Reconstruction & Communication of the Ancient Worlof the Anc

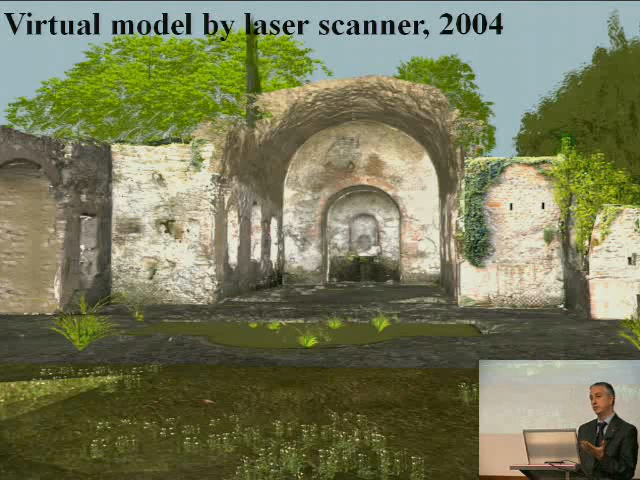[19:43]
after the optimization. And it seems realistic, but it's a measurable model, so that we have an accuracy of 3-4 millimeters, so that it seems the same, but is able to give back to produce much more information.
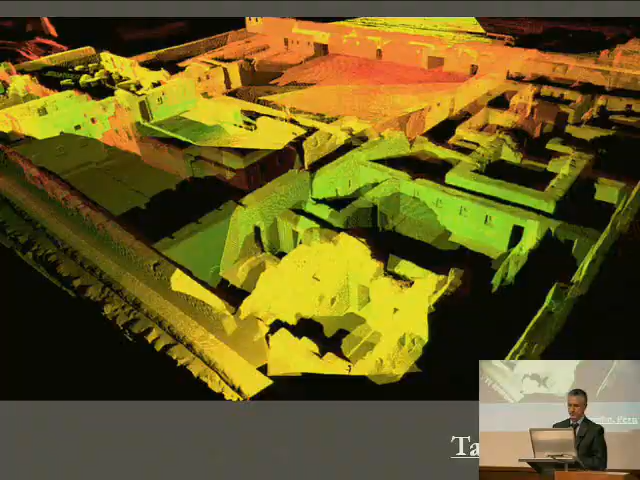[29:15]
This is the work done during the fieldwork in Tambo, Colorado. This is the Inca Palace reconstructed by laser scanner. So that I think that after two campaigns, so in Tambo, all the palace was about 500 million of points. The following question, what we can do with 500 million points, because they are not accessible, or not yet, so that we have to optimize to create meshes.
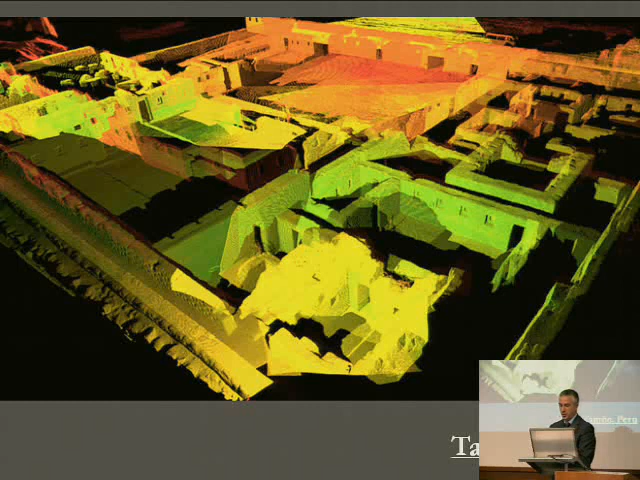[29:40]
So that's, it's very long.
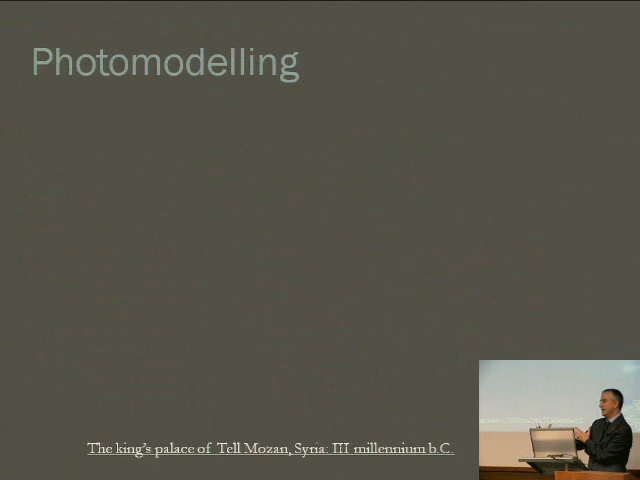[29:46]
It seems that we have everything, but it's not true, that we don't have everything accessible yet.
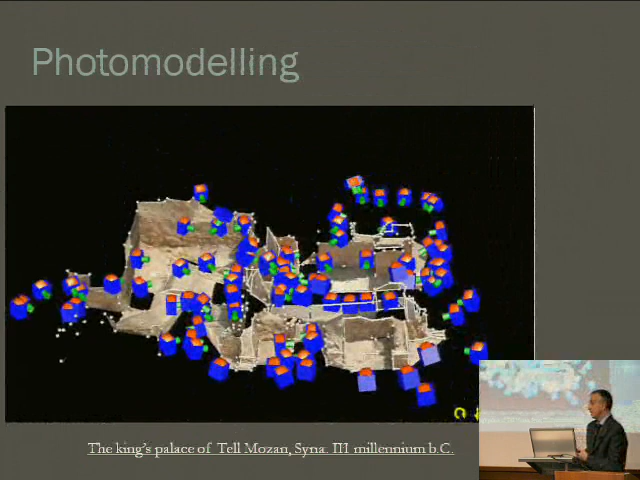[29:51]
In this integration activity in the field, we have used photomodeling techniques based on
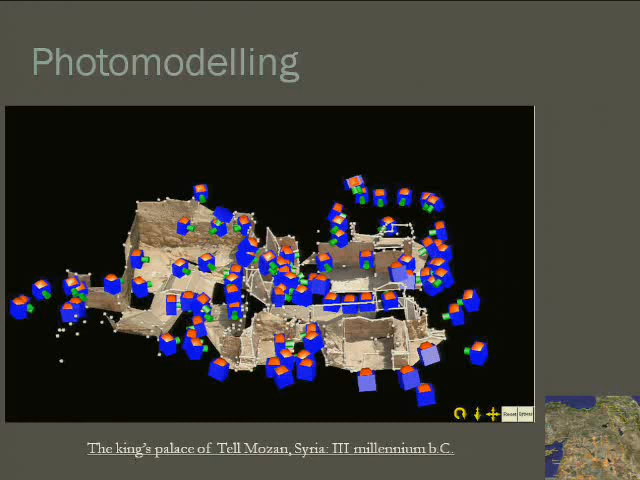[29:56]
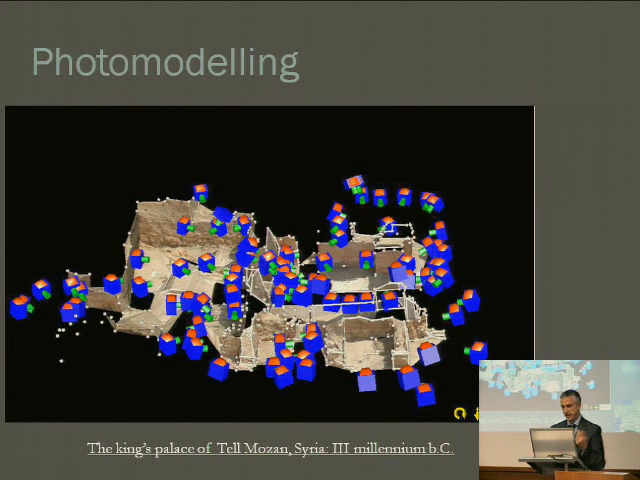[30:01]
software and digital camera calibration. Here we are in Syria, and this palace, dating the third millennium before Christ, is the unique example of raw bricks palace in Syria. But this was not surveyed before. So the only maps I have seen before this activity was just a CAD map in
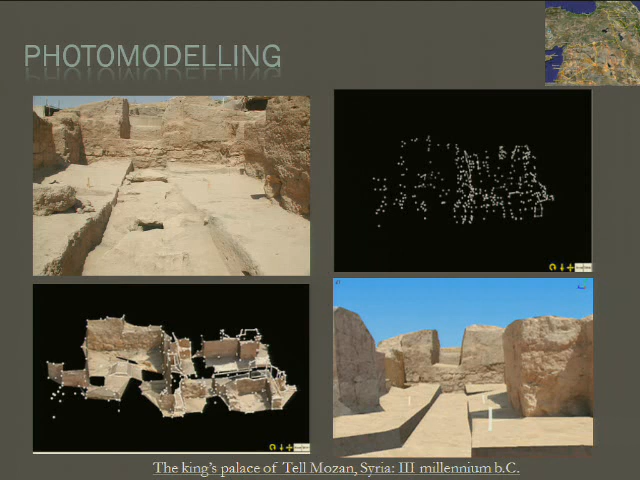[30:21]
1 to 100 scale. So that is enough or not? That's a problem, that because when you have raw bricks, you know that every day,